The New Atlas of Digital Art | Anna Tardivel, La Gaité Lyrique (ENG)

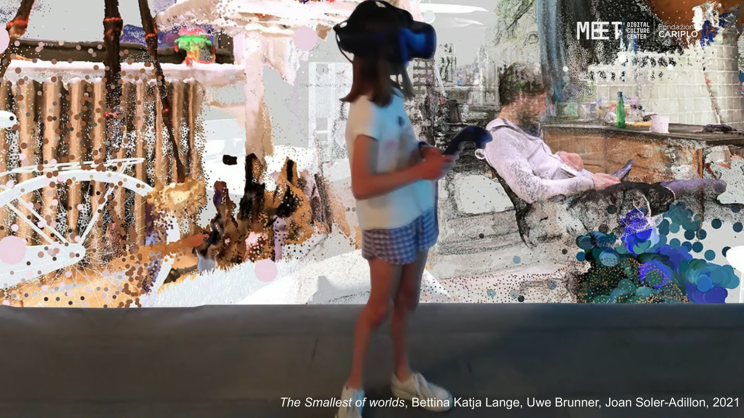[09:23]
Here it's an installation called The Smallest of Words, inspired from the COVID time. It's made by Bettina Kajelan Brunner and Johan Soler Adion. And that is part of a collective show on XR and curated by Fabula last year at La Gaité Lyrique. We also have